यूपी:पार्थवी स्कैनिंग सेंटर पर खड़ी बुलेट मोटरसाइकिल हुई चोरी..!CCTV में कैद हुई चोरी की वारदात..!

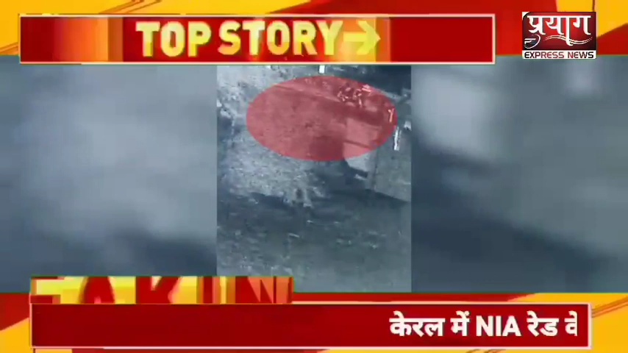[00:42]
एक व्यक्ति मोटर साइकल स्टार्ट करके ले जा रहा है अंधेरा